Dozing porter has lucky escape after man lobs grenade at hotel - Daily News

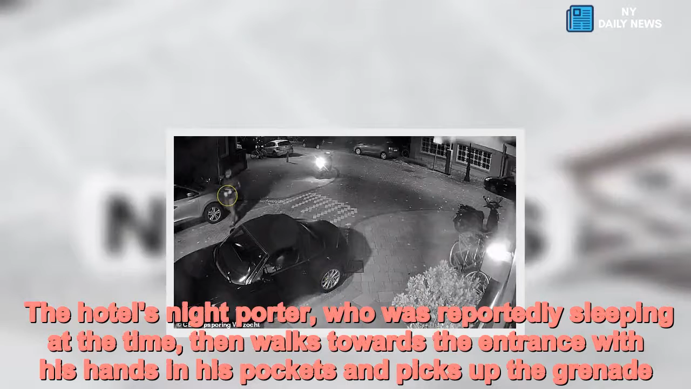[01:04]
The hotel's night porter, who was reportedly sleeping at the time, then walks towards the entrance with his hands in his pockets and picks up the grenade